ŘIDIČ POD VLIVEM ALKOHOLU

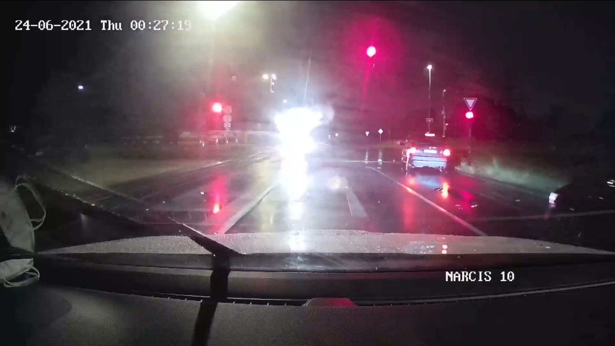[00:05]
Nevím, který ulici jsme ho zastavili, on se nám snažil ujet, ale s tímhle útěm asi těžko. A všimli jsme si ho tak, že nakřižovat se Českobrodská nedokončená, když měl tzv.
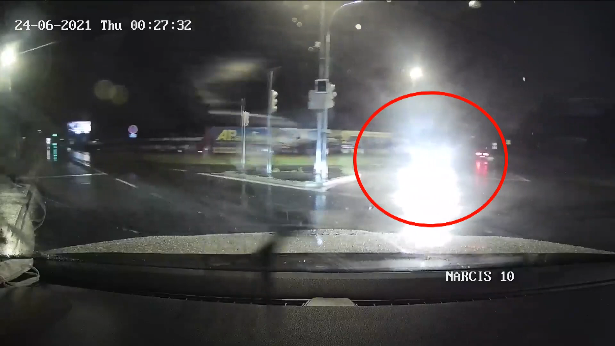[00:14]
Marvona semaforu, tak se nerozjel. Nebyl schopen se rozjet, jo, takže my jsme se pak vrátili a on až na druhej pokus,
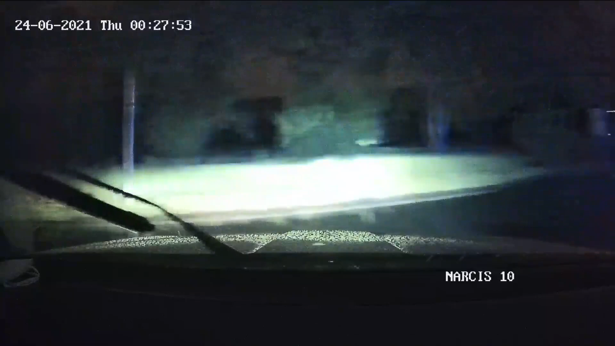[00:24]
asi po 30 vteřinách, než jsem se otočil, repunce vyrazil na Brůmarskou, když jsme pustili Majaky, tak on hned to střihl doleva do nějaké ulice a pak zase doleva, ale on nemá šanci, jo.
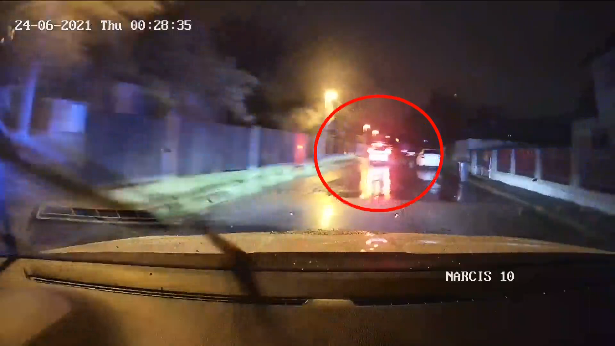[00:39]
Prosím, když jste v ulici Osická, podle GPSka, ulici Osická 489. Dobře, takže tady čekáme. Dobře, takže já si tam zavolám ten čerku, abychom zkusili to a pak ujíme se dál.